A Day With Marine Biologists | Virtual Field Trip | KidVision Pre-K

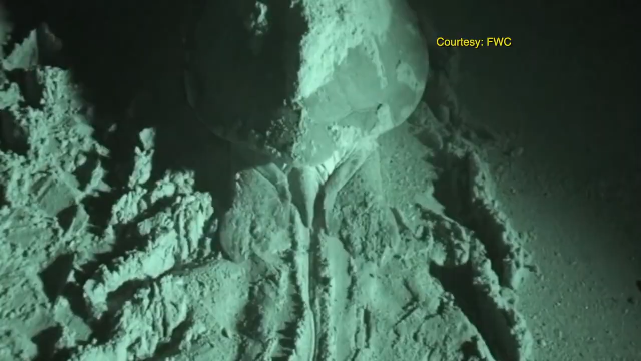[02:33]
So our team sees turtle tracks in the sand where the female has dragged her heavy body out of the
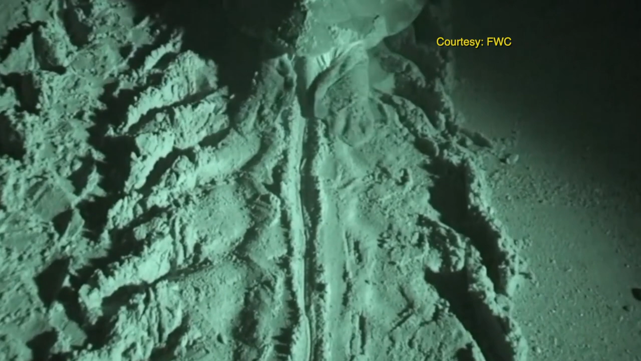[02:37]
ocean up onto the beach to deposit her eggs in the sand, and we follow those tracks up to where the eggs are, and we proceed to mark the nest accordingly.
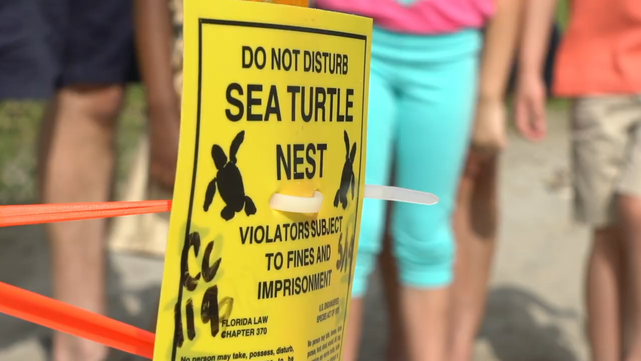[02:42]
About how many nests are majoring nesting season?
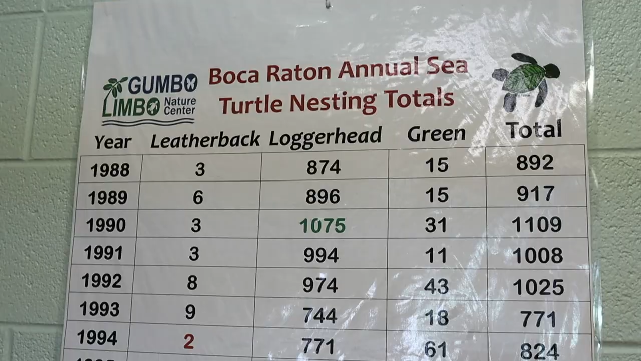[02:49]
We have three species, and it'll all add up to about a thousand nests by the end of the summer.
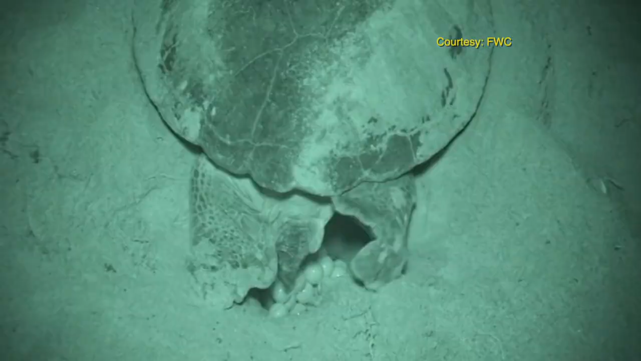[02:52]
She comes up and she lays her eggs.